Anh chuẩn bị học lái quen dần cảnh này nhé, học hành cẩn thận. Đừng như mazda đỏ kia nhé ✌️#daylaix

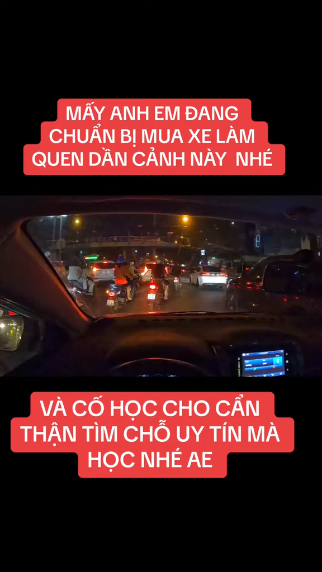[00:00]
Ừ đấy nha mấy anh em chuẩn bị mua xe ô tô đi xe ô tô nhá anh em phải làm quen dần với cái cảm giác này nha mạng đường thì đông lắm lúc tôi chỉ muốn bỏ xe ra đi xe máy nó nhanh đây này ông xem trước ông xem sau này ông nào học lái xe mà không không khéo không để ý một chút mà muốn bao luật bao đỗ gì thì chắc là đến ném xe đi bộ đây xe chèn lên xe chèn xuống ở chỗ quay đầu đường tố mẫu hữu ơi rồi ôi kia